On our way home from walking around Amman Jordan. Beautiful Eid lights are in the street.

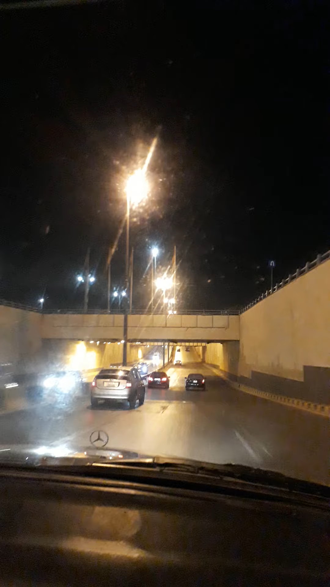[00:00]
But you have to make a turn to the roundabout because of the lights that I want to take a picture and a video on it. It's a bit heat because of the heat. You can see it when we go out there. You have to drive slower maybe there. Not here.
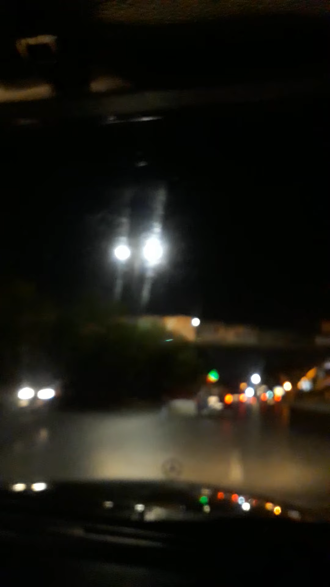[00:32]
In the roundabout. If we can drive slower. Look at the light, that one. It's, what is written? That is word. Happy Eid.
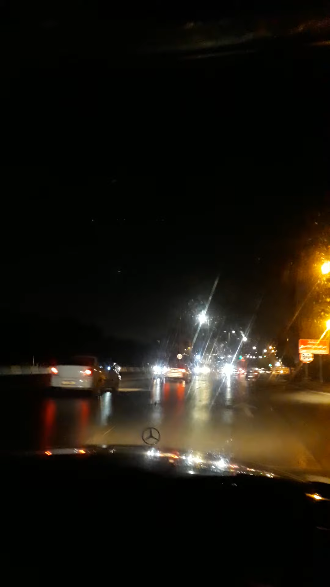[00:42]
You will see what I'm talking about. It become pink, Evan.
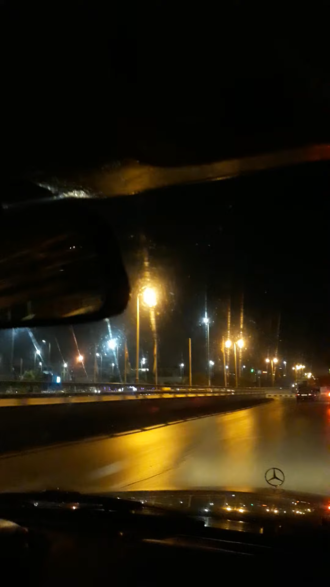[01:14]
Oh, it's not blue, it's pink and the white. Not here, right there. I thought, see? Yeah. Just pass by going back to the R4 area.
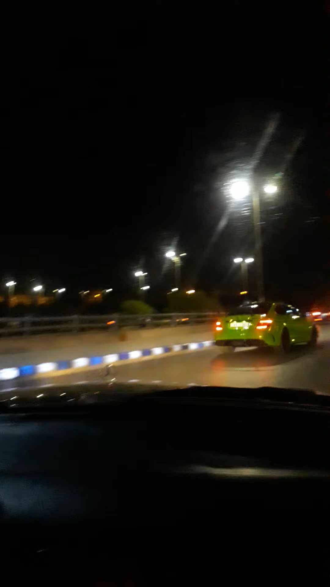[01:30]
Shukran Captain making a video. No, you just go to the street of the Carrefour. We cannot take the video of it if we go to the Mika Street. Just turn around there. All the way turn. Yeah, slow down.
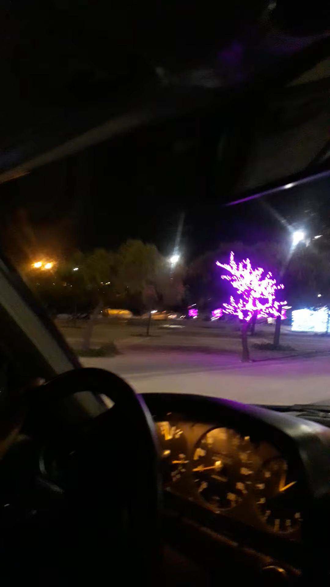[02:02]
Shukran Captain. turning and turning.
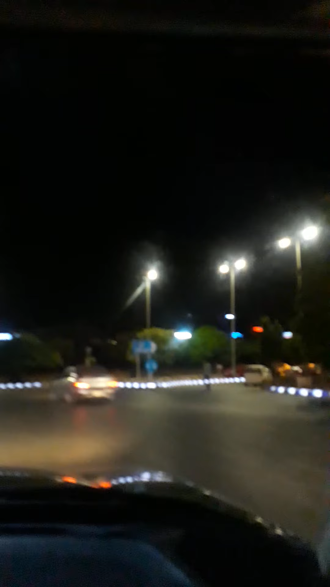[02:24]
Shukran. The police really wonder why they are turning. Shukran. I thought it's white. The square one is the white one, not the.
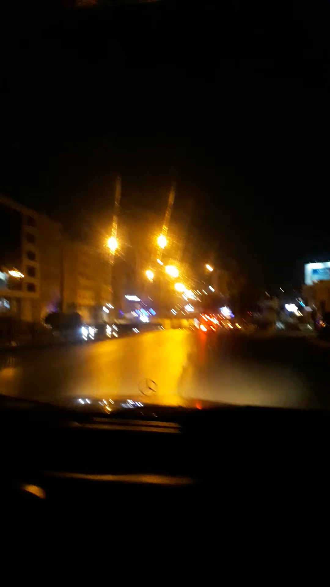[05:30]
here they have a waiting shed. You see the light? It's a waiting shed. They have chairs. And there's a word Pepsi. Is the Pepsi maybe who is sponsoring it?